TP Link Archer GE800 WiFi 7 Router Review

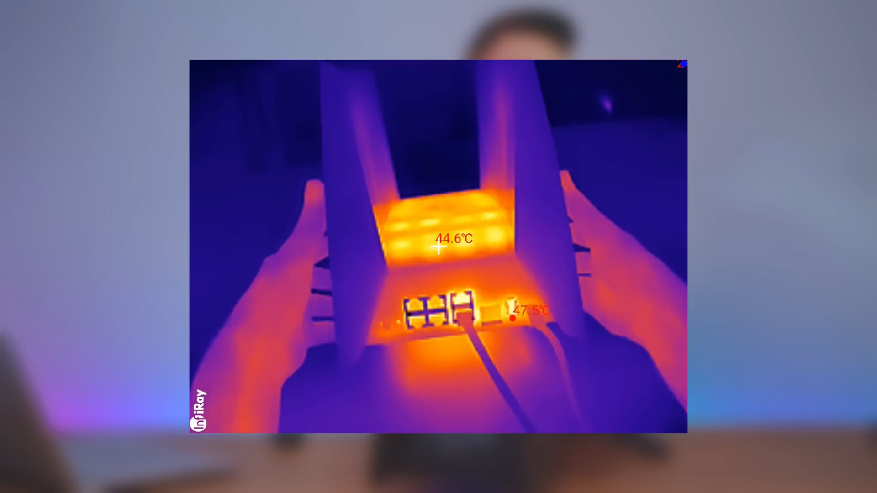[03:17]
the back here and the bottom as well so the most
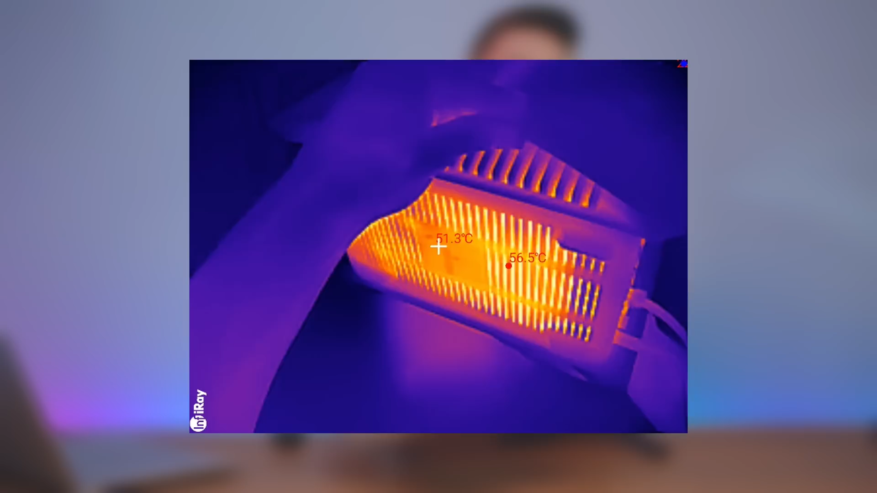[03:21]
it gets is like around 50 here but
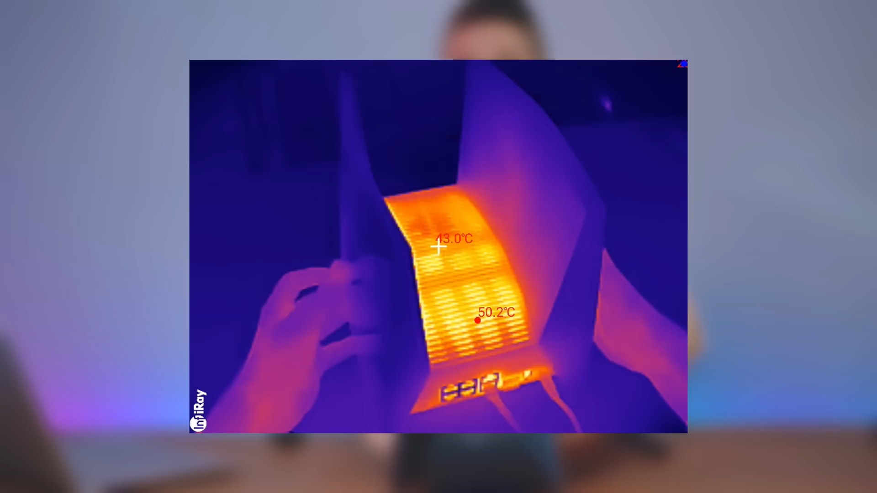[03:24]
On screen: max 50.2°C
one thing is it does have a fan so right now the fan